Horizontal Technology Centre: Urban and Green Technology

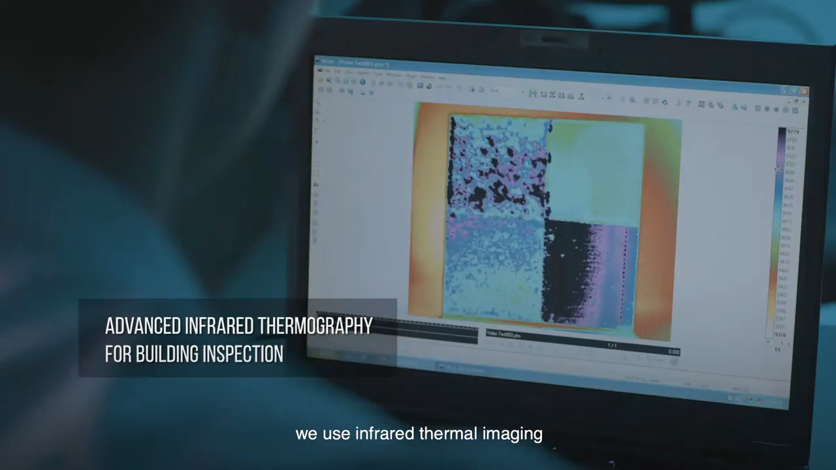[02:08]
we use infrared thermal imaging to detect corrosion and defects under surfaces.